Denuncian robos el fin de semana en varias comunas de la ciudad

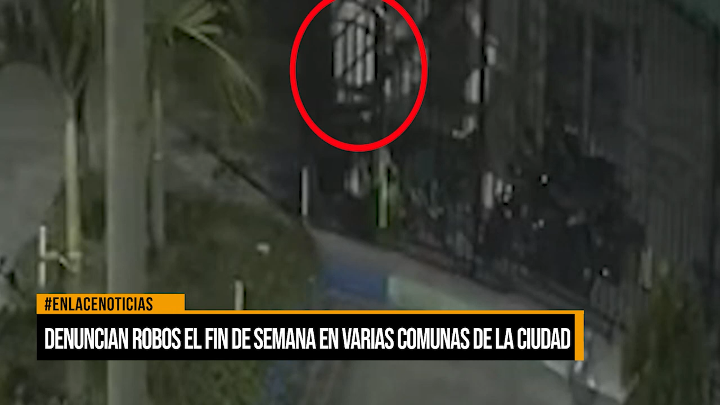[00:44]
En la Comuna 3, en el barrio San Judas, durante la noche del viernes, como Pedro por su casa, este delincuente ingresa a una vivienda para robar de ella una bicicleta por encima de una alta reja. El hombre salta para llevarse lo que en medio de la oscuridad logró sacar.